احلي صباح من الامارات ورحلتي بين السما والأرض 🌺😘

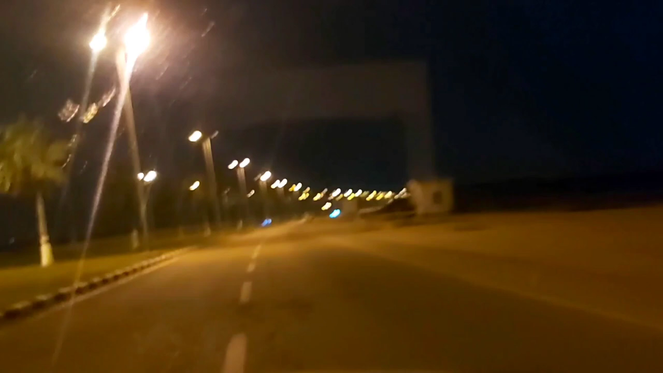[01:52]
بصراحة يعني بقى بقى متطمنة في السوق هو هو بيسوق جنب الجد يعني. فهنا دخلين على المطار فعلا. طبعا كل انوار زي ما احنا شايفين كده. بالرغم ان اقاف فيه جنب اليمين يعني مش منور قوي بس برضو الاضاءة ما شاء الله يعني. هنا دي اول بوابة.